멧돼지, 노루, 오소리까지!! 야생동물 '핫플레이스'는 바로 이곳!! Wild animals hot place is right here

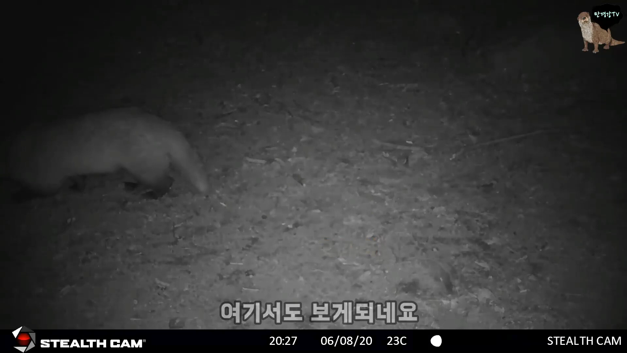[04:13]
오디를 먹으러 이곳까지 찾아온 것 같습니다. 오소리는 잡식이라 가리는 게 없거든요. 와! 이건 노루인데? 고라니와 노루를 혼동하시는 분들이 계신데
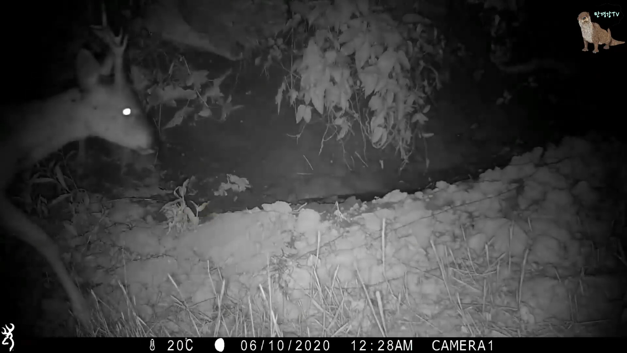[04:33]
노루는 수컷의 경우 뿔이 나있고 고라니는 긴 송걸리가 나있습니다. 노루 암컷은 뿔이 없지만 흰 엉덩이로 고라니와 구분이 가능합니다.
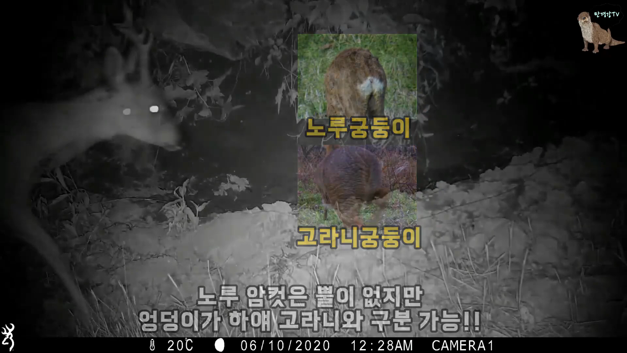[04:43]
다음 타자루는 멧돼지가 나와주었네요. 왜 안나오나 했습니다. 아주 맛있게 땅에 떨어진 오디를 주워먹고 있네요. 새끼 멧돼지도 있네요. 와 진짜 귀엽다.
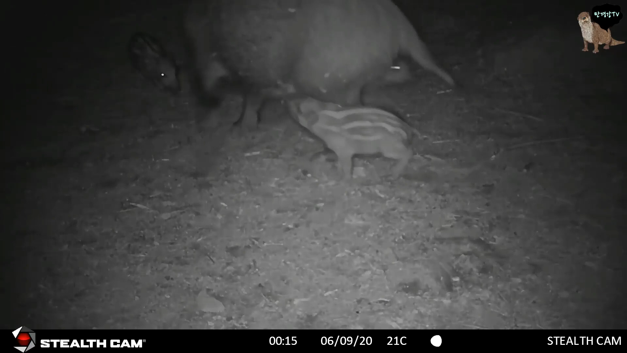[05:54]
엄마 멧돼지가 젖먹는 새끼를 공격하는 듯한 행동을 취하는데 이제 젖을 줄이고 먹이를 먹이는 교육을 시키려는 듯 보여요 말을 듣지 않아 엄하게 혼내는 걸까요?